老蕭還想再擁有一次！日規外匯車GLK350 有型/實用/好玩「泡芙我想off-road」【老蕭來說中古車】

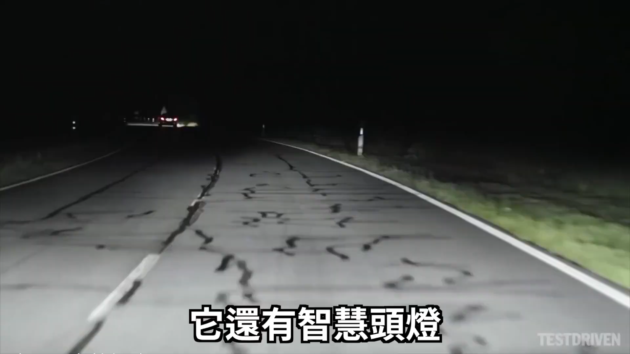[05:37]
像我現在就拉到最遠了那它還有什麼配備呢它還有智慧頭燈這個配備真的是太好用了因為
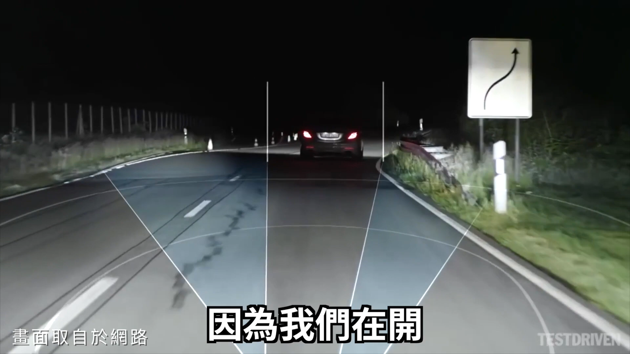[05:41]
我們在開高速公路的時候你只要把它用AUTO自